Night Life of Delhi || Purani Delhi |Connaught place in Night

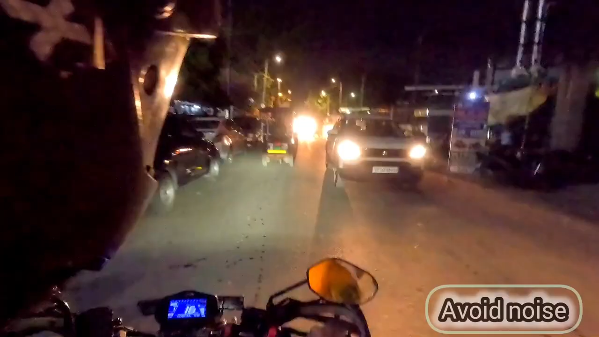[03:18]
तो दोस्तों हम पुरानी दिल्ली की चंद गलियों में,
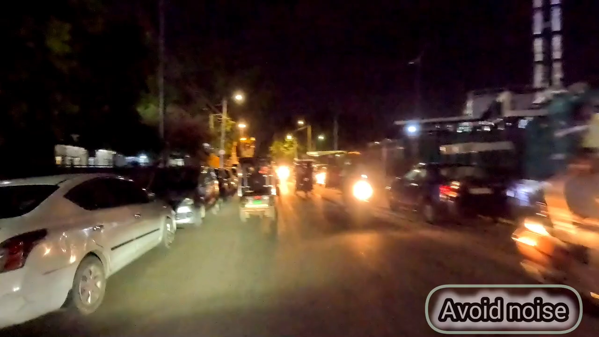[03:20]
तंग गलियों में कुछ इस तरीके का माहौल होने वाला है।